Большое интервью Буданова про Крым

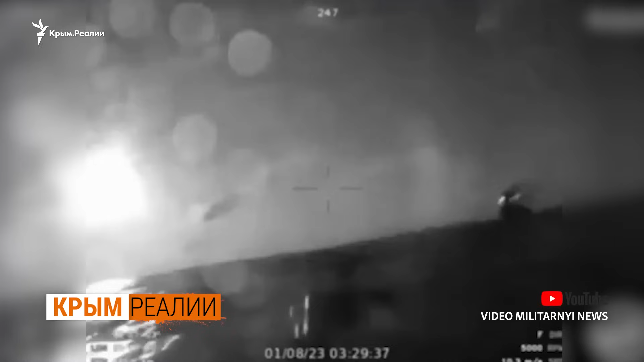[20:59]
Нещодавно ГУР оприлюднило відео морських дронів камікадзе, які полюють на російські кораблі в Чорному морі.